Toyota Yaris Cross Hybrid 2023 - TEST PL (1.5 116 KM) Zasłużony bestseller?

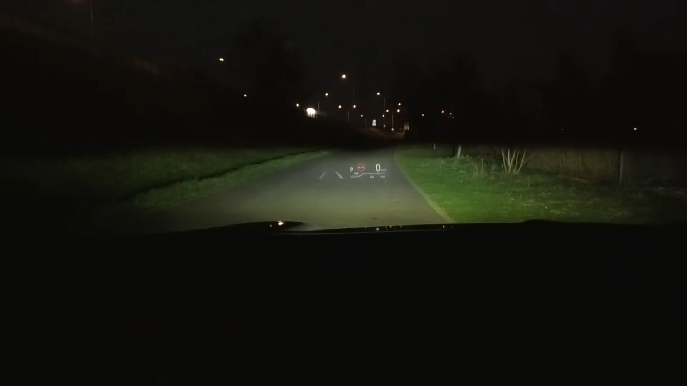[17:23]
Zadaniem matrycowych świateł w Yaris'ie jest takie wycinanie części wiązki, aby uniknąć oślepiania innych kierowców, a możliwie dużo pozostałej przestrzeni przed samochodem oświetlić drogowymi.
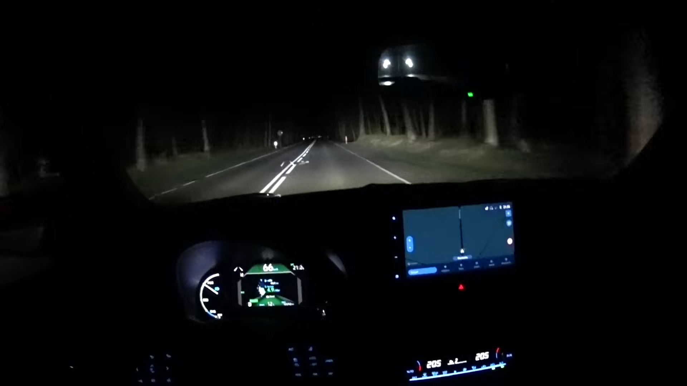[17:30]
LED-y w prezentowanym modelu przede wszystkim zwróciły moją uwagę mocą doświetlania poboczy przy wygaszonym środku, bo ta jest naprawdę solidna i robi pozytywne wrażenie. OK, wypada też precyzja, nie ma tutaj może jakiejś bardzo dużej ilości wygaszanych stref, ale jest ich wystarczająco, aby nie można było na ten obszar narzekać. Komputer analizujący drogę sprawnie wykrywał inne pojazdy, nawet na dłuższych prostych i nie czułem potrzeby szybszego tworzenia tunelu, niż robiło to oprogramowanie, zatem Toyota umieściła w Yaris'ie matrycowe LED-y na dobrym poziomie.
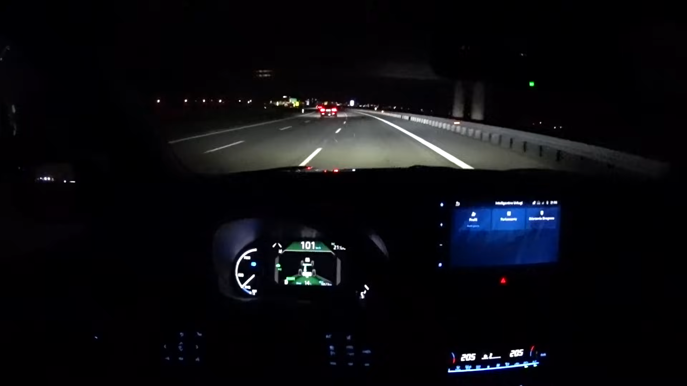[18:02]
Jeżdżąc głównie w mieście i w okolicach nie jest to dodatek niezbędny, ale jeśli ktoś planuje poruszać się tym samochodem też więcej poza terenem zabudowanym, to rozwiązanie to wyraźnie zwiększa bezpieczeństwo jadąc po zmroku.